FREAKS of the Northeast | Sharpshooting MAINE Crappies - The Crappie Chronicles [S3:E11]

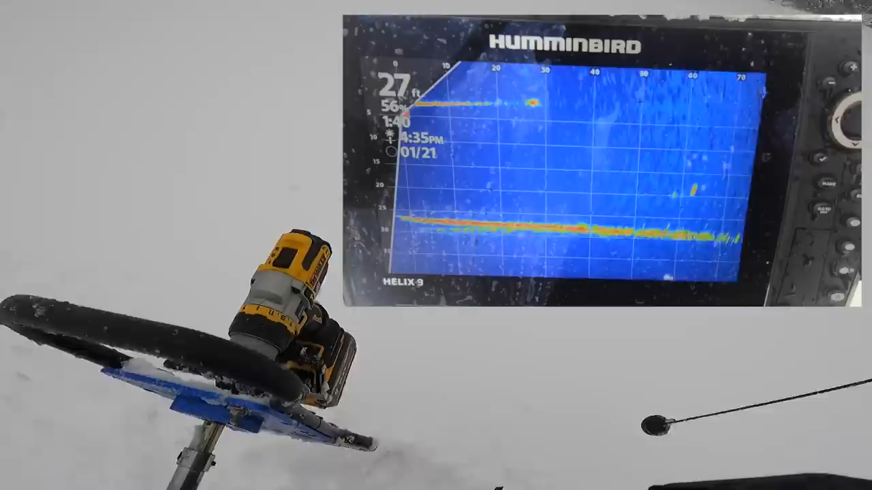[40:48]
On screen: depth 27 ft
He's in front of you because you just spooked it. You just came this way because of you.
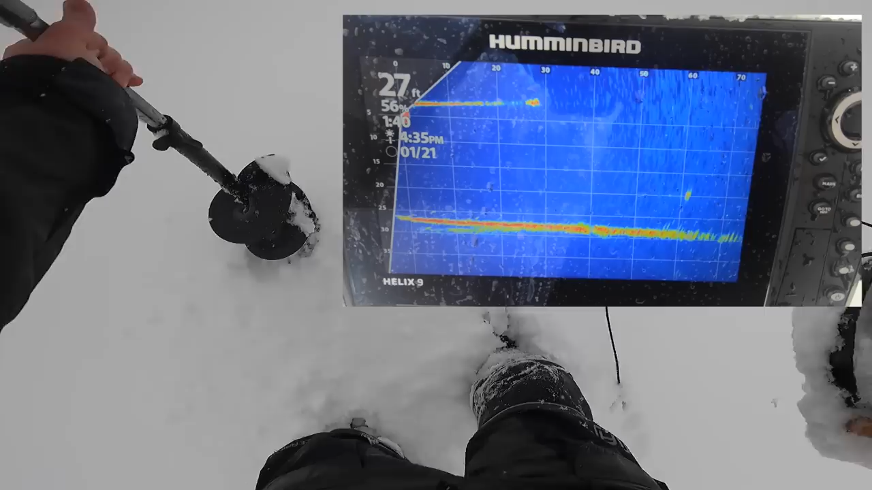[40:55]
On screen: depth 27 ft
60, yeah, right there. Yep, drop it down there.
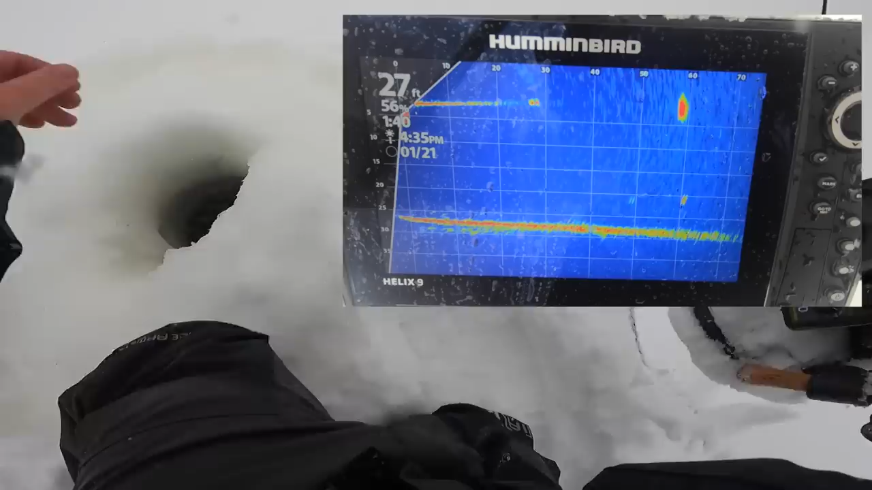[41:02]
On screen: depth 27 ft
He's going to swim right under your hole. Got him. It was just falling and a brick just came.